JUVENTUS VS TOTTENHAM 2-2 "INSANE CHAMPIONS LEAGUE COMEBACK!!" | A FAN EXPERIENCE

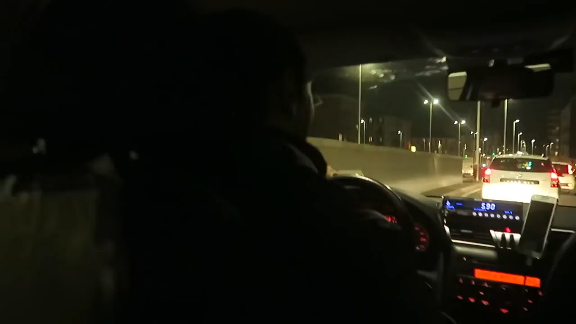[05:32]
We've got a legendary taxi driver here, going through every single traffic light. We'll be in the game in no time. We've got VIP service. I am Lake Schumacher. Yeah.